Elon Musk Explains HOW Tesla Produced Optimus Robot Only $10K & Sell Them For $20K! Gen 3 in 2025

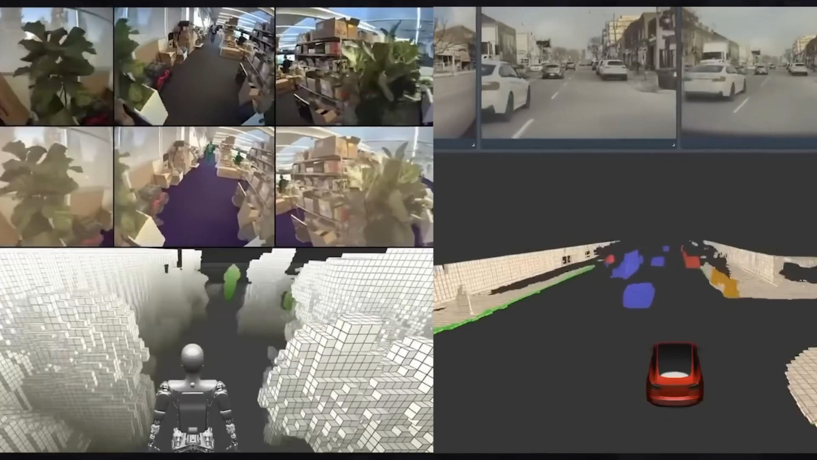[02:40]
For example, the robot uses adapted versions of their autopilot and full self-driving systems to move through 3D spaces.